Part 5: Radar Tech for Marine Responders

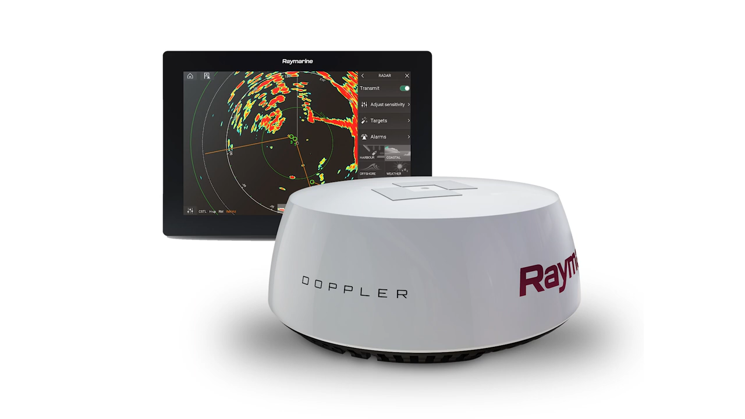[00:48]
It's an 18-inch radar, very light, solid-state, low-power consumption, great for a real small vessel.
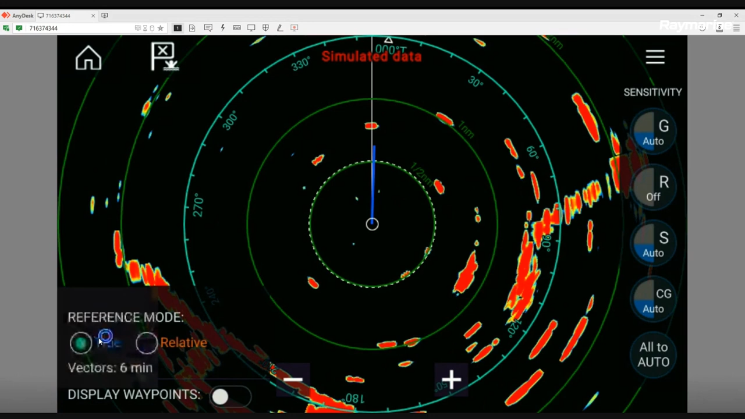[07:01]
And we are in relative motion. And the last thing I'll point out to you here is this kind of graphic equalizer looking button that brings up some controls here for bearing selections, true or relative. We also have some radar sensitivity controls. We'll talk about those in just a second. That kind of gives you an overview of the radar scope.
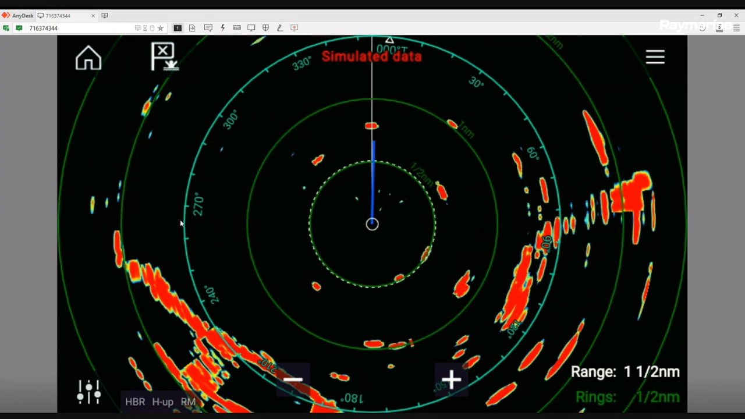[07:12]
Anything that I missed, Tom, you want to add in there? No, that was great. You covered everything. The only thing I would mention on our radars is the range ring that has the bearing marks on it, the compass mark. Our radar PPI actually will move with the boat. When you are seeing that information populated there, like Jim said, it doesn't mean that you have heading information from the vessel's heading sensor. So as you turn the boat, our radar image actually spins with you and continues to give you live and updated information.
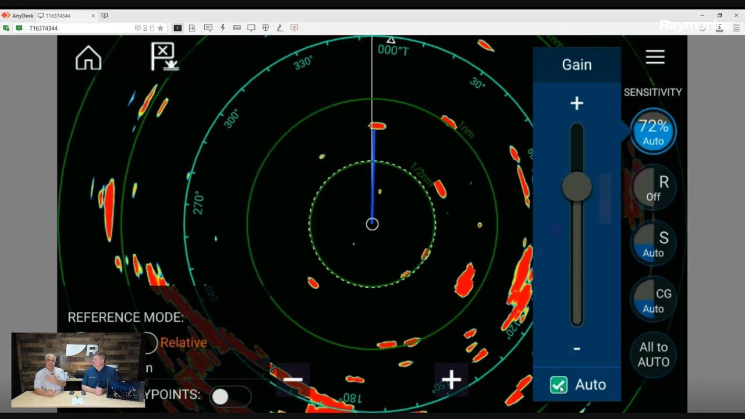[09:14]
And think of the gain almost as that squelch button on your VHF radio. Whereas you would turn the squelch down until the speaker makes noise. And then you would just turn it back up again. So you silenced or quiet the radio. That's kind of one of what you do with what you'd like to do with the gain. Turn it up till it gets a little dirty. Drop it back down a few clicks till the screen cleans up. And then really you've optimized that radar, you know, gain for what you're doing. Yeah, that is actually a really good comparison for how to set it up. Another thing I'll just throw in there real quick, because you may notice as you're following along on the video, that menu, if you don't do anything with it after about five seconds, it closes automatically. So I click to open it up again. And what's this one? R. So R is a great one, but you got to be careful with it.
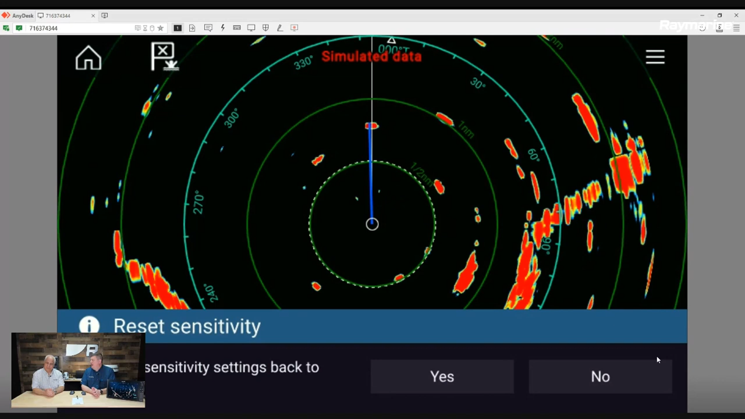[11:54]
Yeah, I've done that before myself. I'll get in there and start playing with it. And I'll get it into such a state that I lost the radar picture. Right. Oh, I'm not quite sure what I did. And that all the auto button will bail you out every time. Yes, it does. So let's go back into that menu one more time.
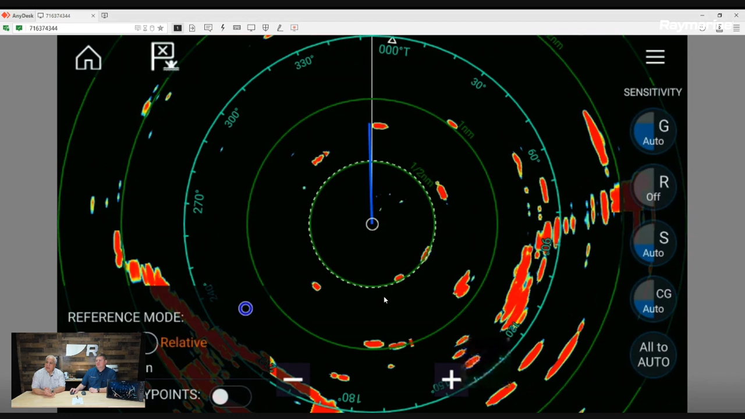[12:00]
And the next one on that menu is the S. And that's for sea clutter. Sea clutter is another filter. You get out there on a day where you have maybe that two to three foot chop, you'll actually, the radar will actually pick up those wave tops. Yes. And on a, you know, a real rough day, that can really bring up so much targets on this on the display that you really don't know what's what. So by adding a little bit of sea clutter, when I say a little bit, I mean, like, you know, one or 2%, one or two clicks at a time,
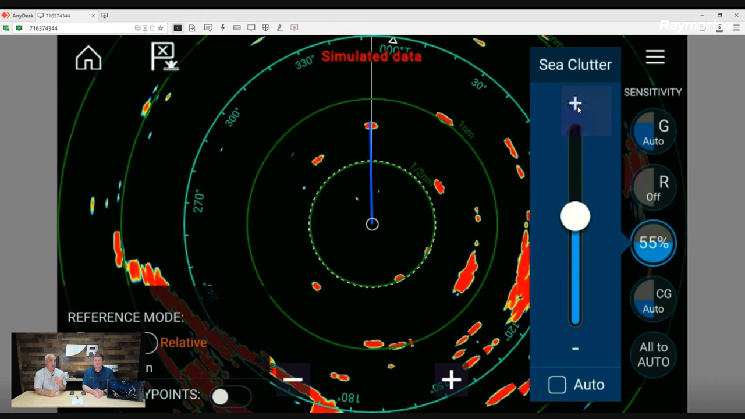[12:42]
you can knock down some of those wave tops. So you can actually see those targets that are in close to you. Again, it's a filter. So applying too much of that filter can again, take away your targets, just like the rain. You'll see very quickly if you're out in those conditions, that if you apply too much of that sea clutter, all of a sudden, there's nothing there. So use those, you know, as necessary, but use them cautiously. And most importantly, don't forget to reset them. I think there's one more in there. There is. We haven't talked about yet. And that is CG. And in this case, that is not Coast Guard, but it is the color gain. Color gain. All right.
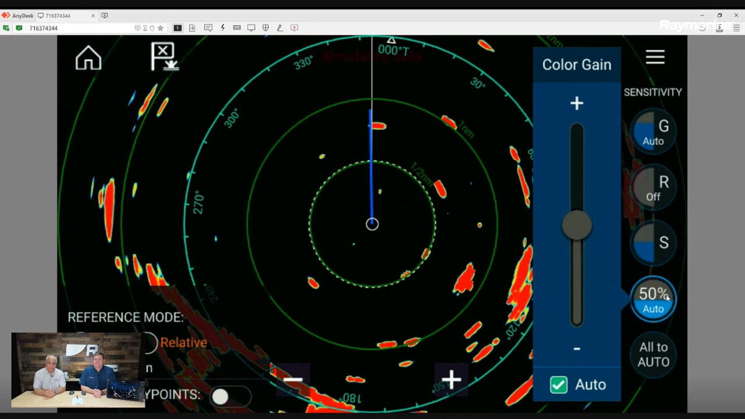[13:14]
Color gain is something that's really a beneficial little tool, in my opinion. Really what it does is it adds color to the targets. This radar that we're looking at is a 256 color radar. So the radar returns in that bright red are your most solid. The yellow's net being, you know, next as far as a hard target and then down into those light blues. But if you're looking at a shoreline or something, sometimes you can just kind of see like it's a little grainy. It's not as clear of a resolution as we'd like.
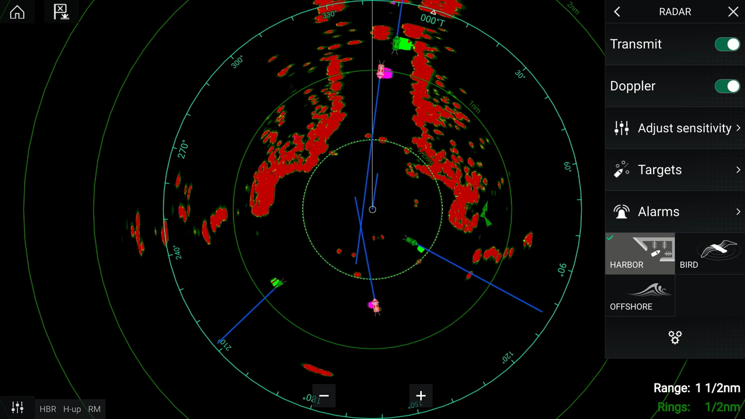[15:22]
Doppler is a very good tool for measuring speed. And what basically happens on the Doppler mode on the radar is you do see all of the targets that you would see on a normal radar, but we actually now are able to enhance moving targets. So if the radar senses that a target is moving towards you or you're vectoring toward that target,
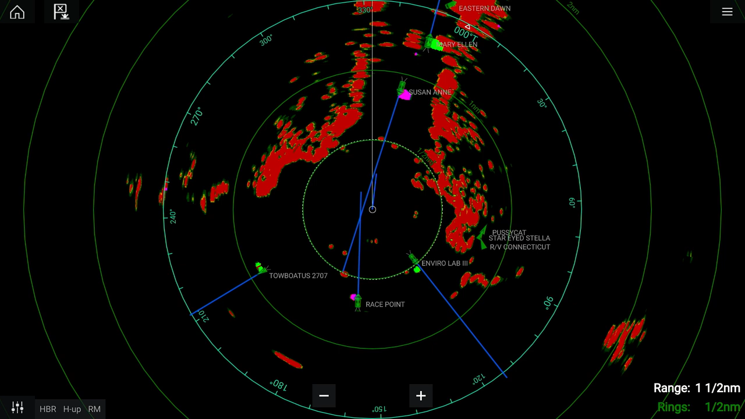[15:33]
that target is going to appear in red. And if a target is moving, but it's vectoring or moving away from you, that target will be green.
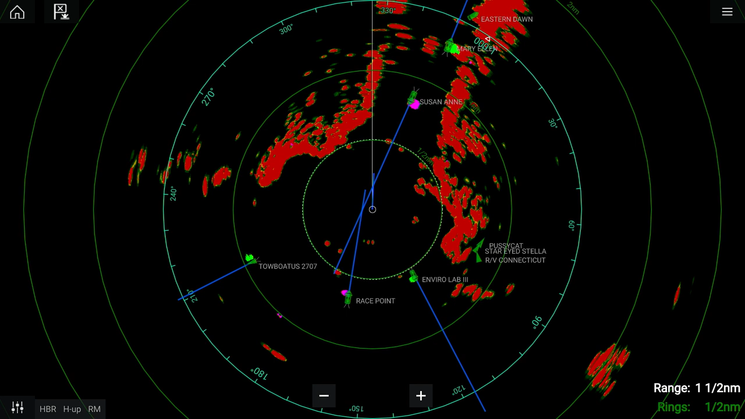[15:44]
It's very important when you're in the Doppler mode, not to get really fixated on red and green, because there's other things on that radar scope, like those three targets ahead and, you know, port and starboard of the vessel at this stage of the game that can hurt you. Yeah. Those are, those are targets. And in the Doppler mode, those would be stationary targets, maybe a boat that's at on a mooring, on anchor, but you, you can't overlook those targets. You can't just be fixated on red and green. Yeah. Yeah. That happens quite a lot, especially with someone new to Doppler radar.